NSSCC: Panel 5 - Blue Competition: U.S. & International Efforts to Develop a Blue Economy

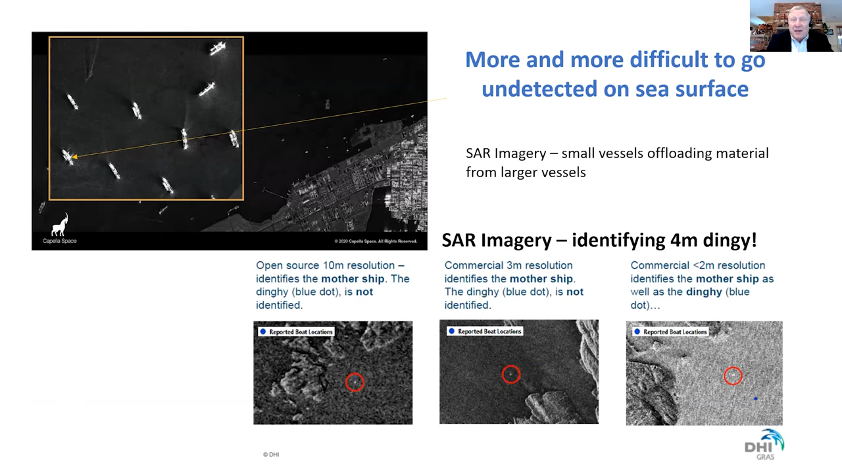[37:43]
Here in the lower right, we see SAR imagery identifying a 4-meter-long dinghy. And these capabilities are available commercially, including to the Chinese, who also have their own capacity.